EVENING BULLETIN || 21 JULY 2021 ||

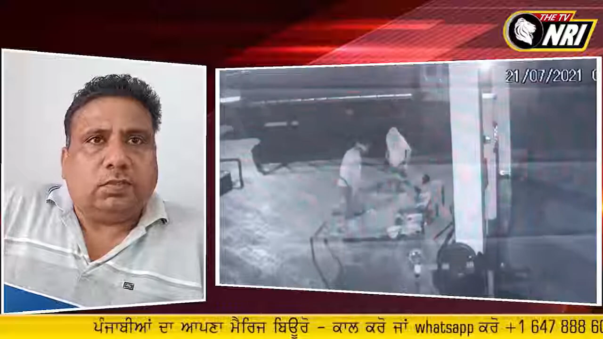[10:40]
रात नूं 2 बज के 20-25 मिनट ते 3 बंदे आए, उन्होंने साढ़े वर्कर सुते पे सी,
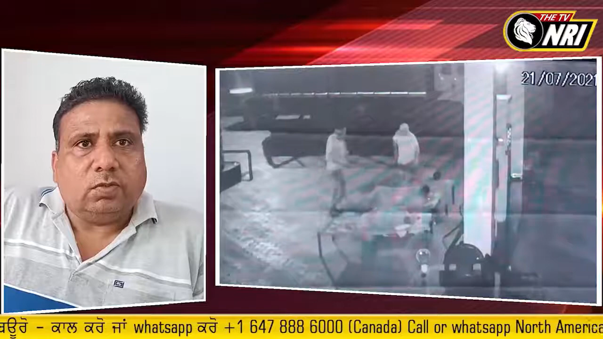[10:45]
उन्होंने उठाल के मारकुट करके उन्होंने तो कैश खोह के लै गए,
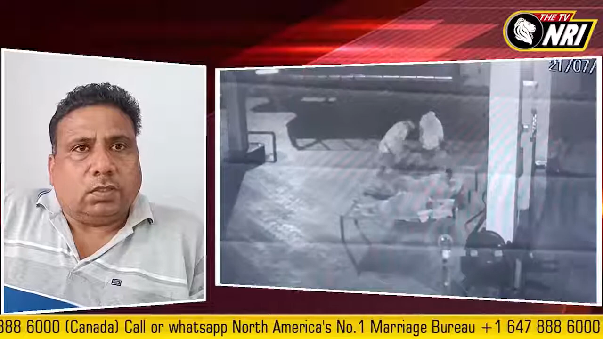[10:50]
तो एक कंपनी का मॉडम लगे हुआ सी उन्हें तोड़ के लै गए। किन्ने बजे की वारदात है ये? 2:15-20 मिनट की गल है जी तकरीबन। किन्ना कैश किन्ना लग गया? कैश 25-30 हज़ार रुपये तक कैश थी। ਹੋਰ ਕੀ ਚੋਰੀ ਹੋਈ ਅਤੇ ਕਈ ਬੰਦਿਆਂ 'ਤੇ ਕੋਈ ਸੱਟ ਪੇਟ ਤਾਂ ਨਹੀਂ ਮਾਰੀ ਗਈ? ਨਹੀਂ, ਬੰਦਿਆਂ 'ਤੇ ਸੱਟ ਪੇਟ ਥੋੜ੍ਹੀ ਬਹੁਤੀ ਲੱਗੀ ਆ, ਜ਼ਿਆਦਾ ਨਹੀਂ ਲੱਗੀ ਹੈਗੀ। ਅਤੇ ਹੋਰ ਕੀ ਲੈ ਕੇ ਕੈਸ਼ ਤੋਂ ਬਿਨਾਂ?